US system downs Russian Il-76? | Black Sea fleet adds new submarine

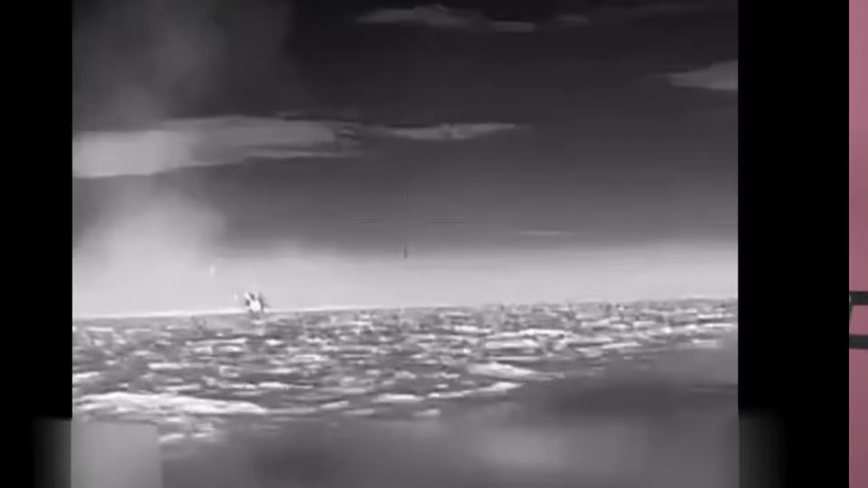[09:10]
kurilo budanov said that ukrainian military forces destroyed the
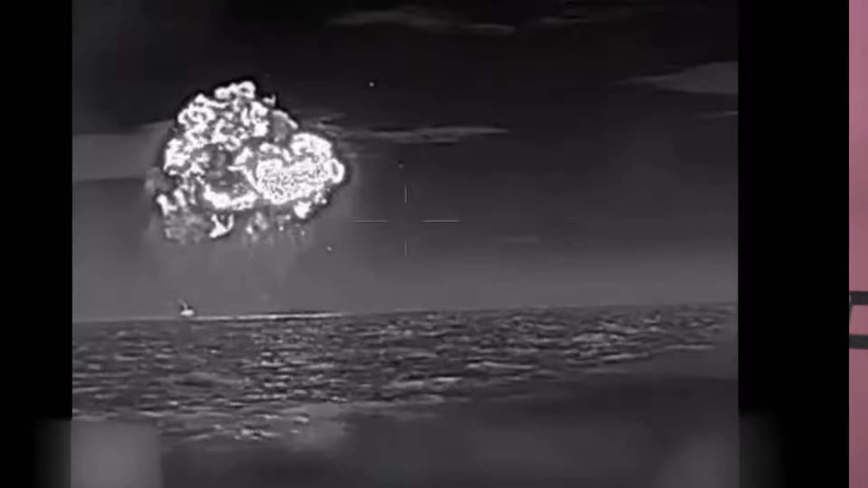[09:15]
russian missile boat ivanovetsk using domestically produced sea drones magura v5 a tactic of a group strike but unnamed systems against the enemy vessel in the open sea was applied according to budanov the attack resulted